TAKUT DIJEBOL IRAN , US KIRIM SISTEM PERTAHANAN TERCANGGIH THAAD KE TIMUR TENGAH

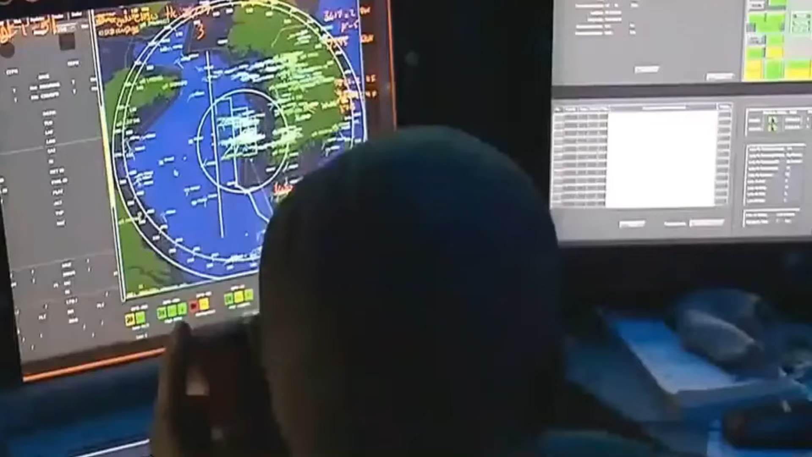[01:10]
THAD sendiri merupakan sistem pertahanan udara anti
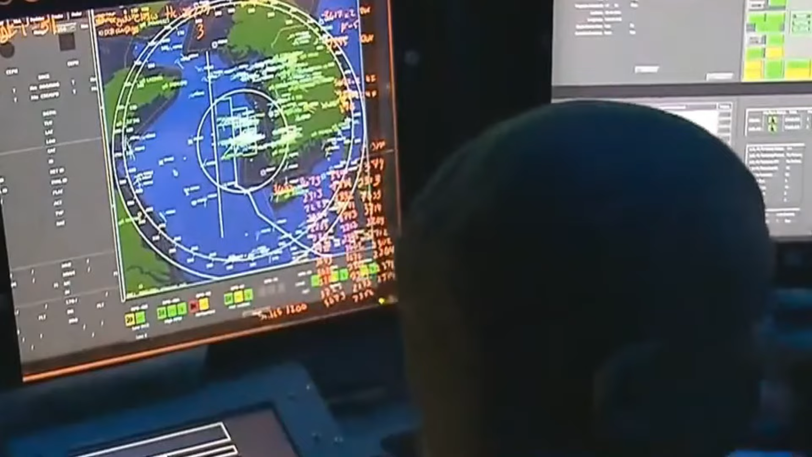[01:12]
rudal balistik yang dirancang untuk menembak jatuh berbagai rudal varian jarak pendek, menengah, dan jarak jauh.